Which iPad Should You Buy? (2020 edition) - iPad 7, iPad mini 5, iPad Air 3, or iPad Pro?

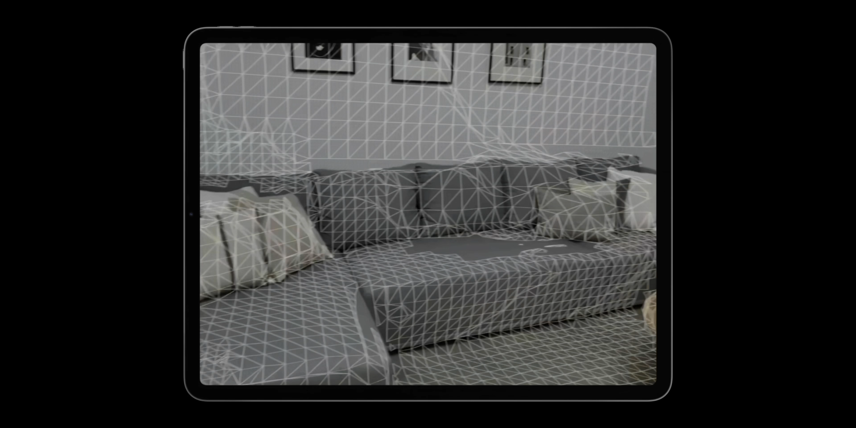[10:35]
but it also has a lot more technology under the hood like this LiDAR scanner, which is going to have huge AR implications.